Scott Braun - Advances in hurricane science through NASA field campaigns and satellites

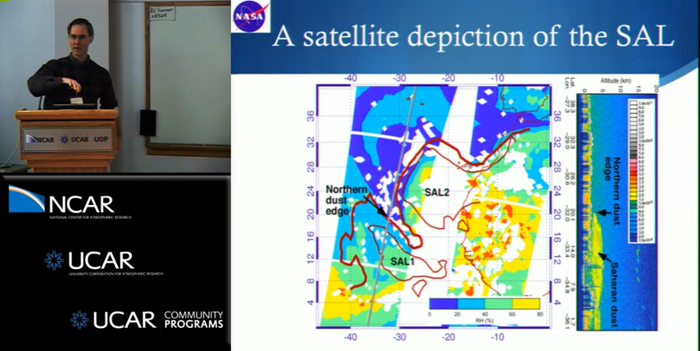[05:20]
And we also confirmed using trajectory calculations from the GFS that indeed all this air is non-Saharan and is largely associated with dry subsiding air. And that is what's giving you the warming and the drying. It's not because it's of Saharan origin. And to some extent, this has implications then for interpretation of other satellite imagery.